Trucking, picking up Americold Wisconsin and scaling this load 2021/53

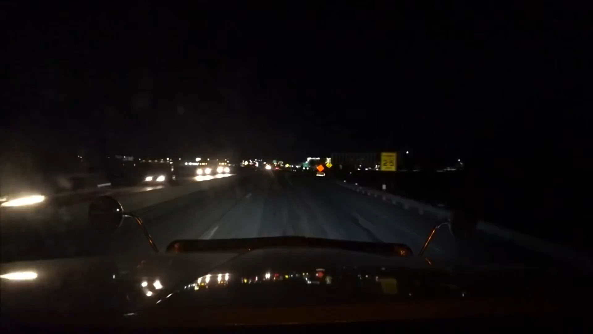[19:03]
hey guys welcome to Allentown Pennsylvania we made her we done go made it what load do we got to get in here and deliver we're going to you guys have seen a lot of times where I'll turn right here to go down to AmeriCole this is a different AmeriCole
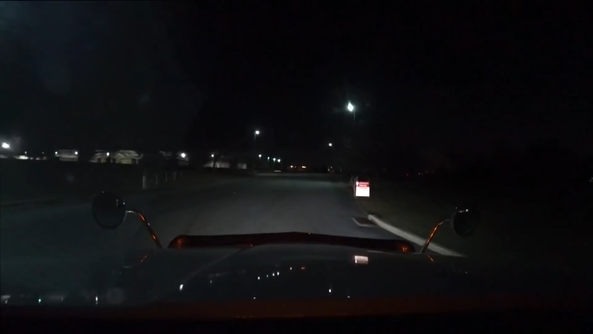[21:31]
So I'm just gonna be backing into a spot go check in and see what I got to say Shoot I don't know if I'll be able to find a spot down there I'll have to work down this way and walk down Looks like it's pretty done going busy down there. It might be something down there closer